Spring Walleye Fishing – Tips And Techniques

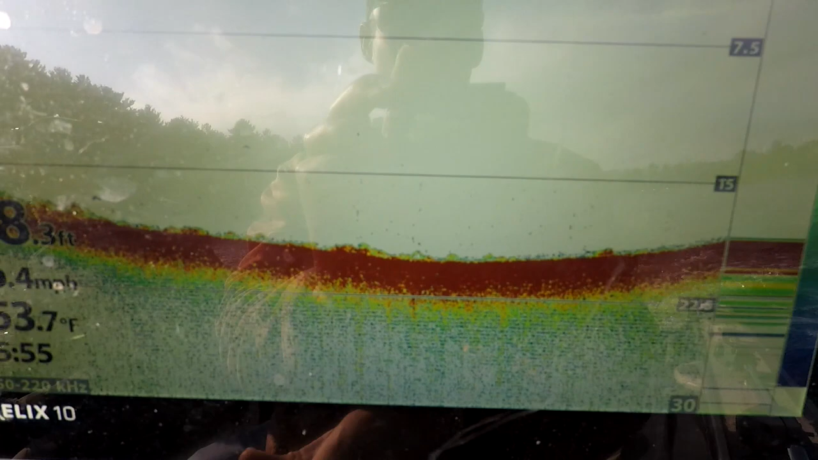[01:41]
Right now, you can see on my graph, we're looking for fish and there's a steep right there.
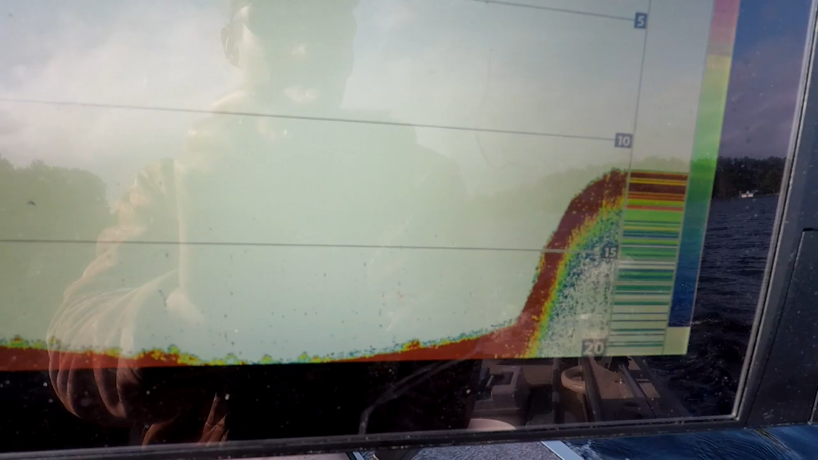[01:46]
You can see that's the edge, that sucker's steep.